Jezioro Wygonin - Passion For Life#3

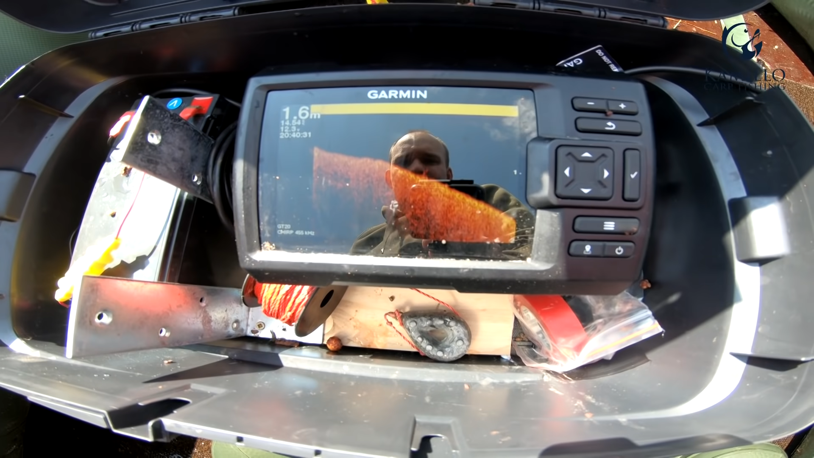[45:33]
On screen: depth 1.6 m
Zobaczę sobie sami, jak tutaj jest na stanowisku numer 6. Mocny spad.
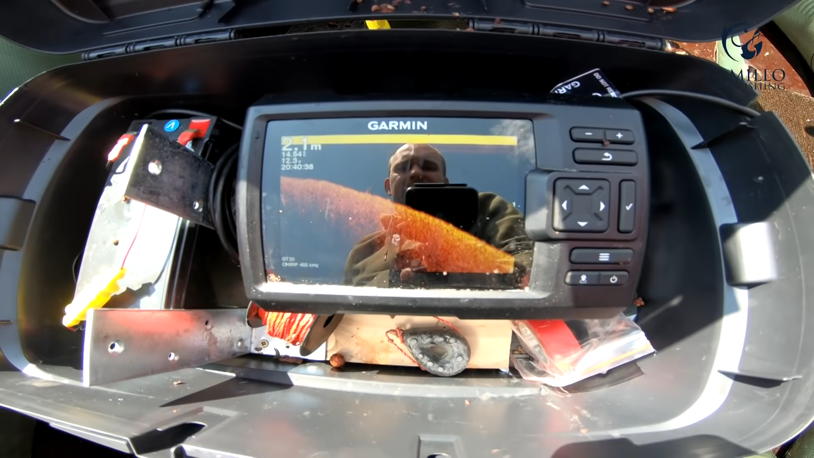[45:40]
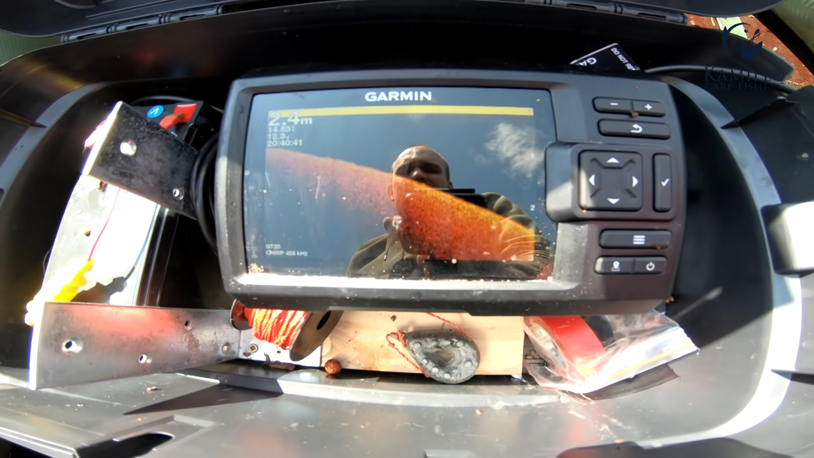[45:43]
On screen: depth 2.4 m
Ja swój zestaw umieszczam na głębokości 6-7 metrów, tutaj w tych granicach.
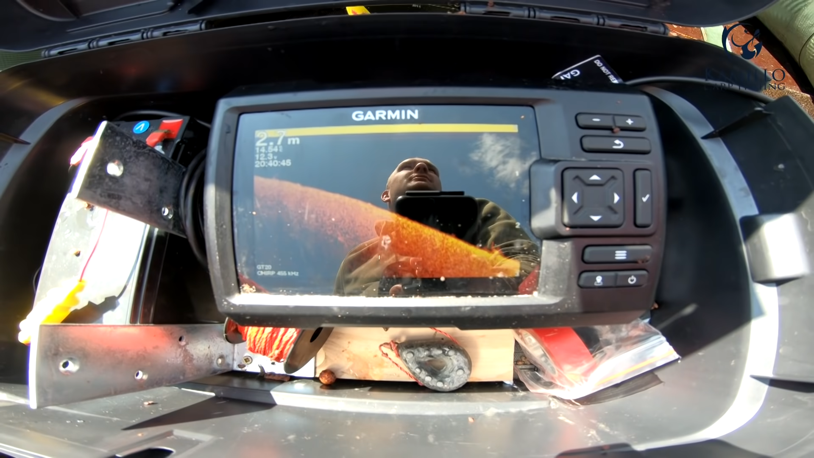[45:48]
On screen: depth 2.7 m
Nie ma tutaj zbytnio zielska lub jakichś podwodnych zawad,
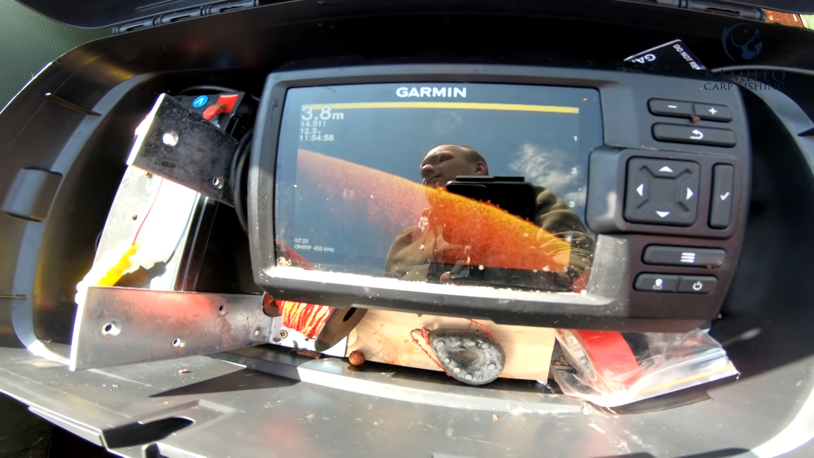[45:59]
On screen: depth 3.8 m
więc możemy sobie spokojnie, bezpiecznie położyć swój zestawik.